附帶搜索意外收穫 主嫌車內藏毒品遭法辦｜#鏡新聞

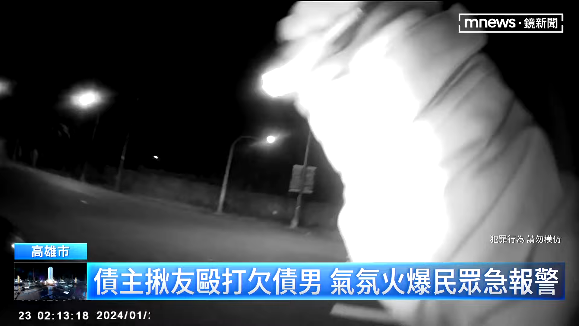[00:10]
喂，趴下趴下。 警方到场，大声呵斥，通通不要动，接着上铐控制行动，双方才逐渐冷静下来。